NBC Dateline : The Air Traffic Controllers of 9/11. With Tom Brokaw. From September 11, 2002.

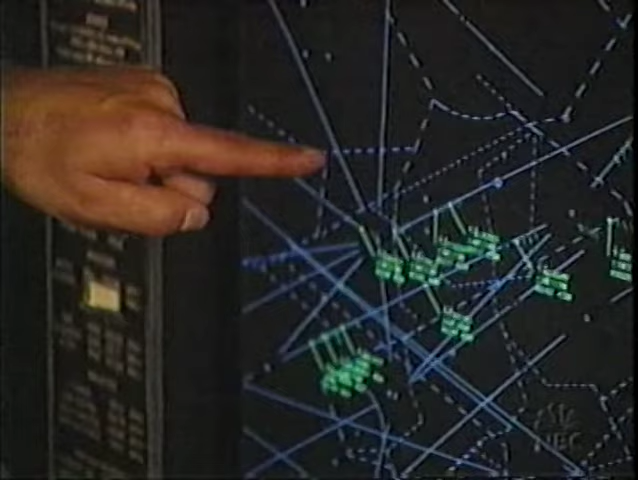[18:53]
A transponder signal quickly reappears on radar somewhere near the New Jersey-Pennsylvania border. A mistake, perhaps, on the part of the hijackers.
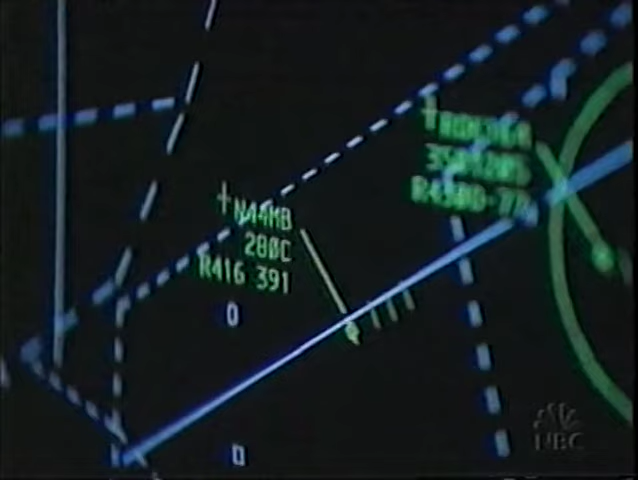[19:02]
The signal continues to transmit information to controllers.
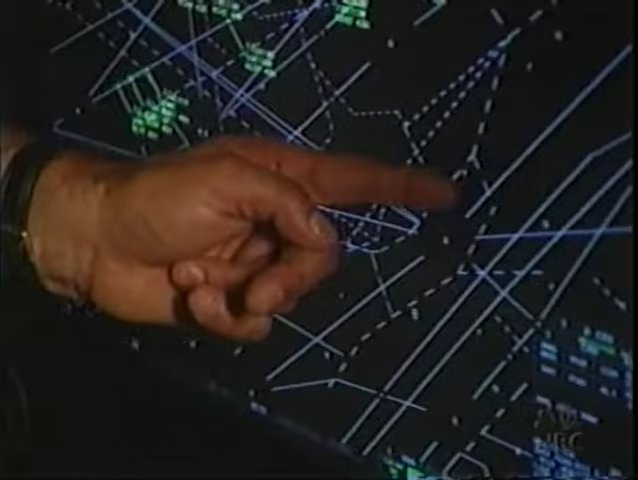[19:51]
streaking through the skies over New York at more than 600 miles an hour, barely missed colliding with another commercial flight,
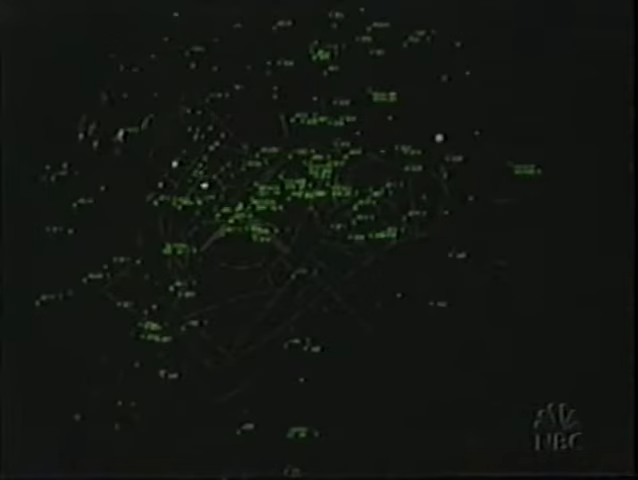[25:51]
But these controllers, now watching in horror as the second plane bears down on lower Manhattan,
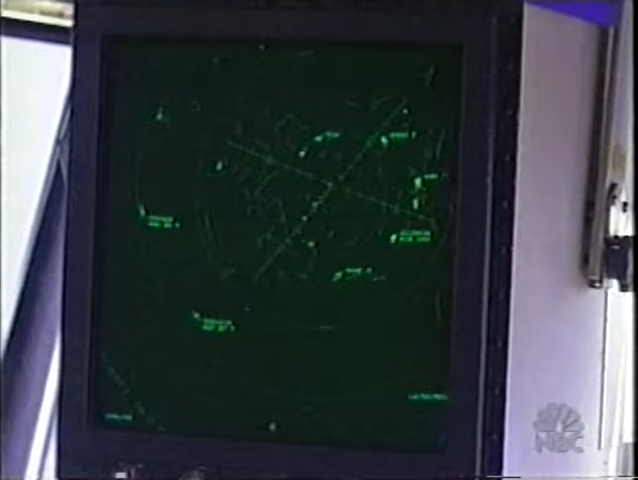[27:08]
And I looked over there and I saw the aircraft descending at 4,700 feet, 3,600 feet, 2,700 feet.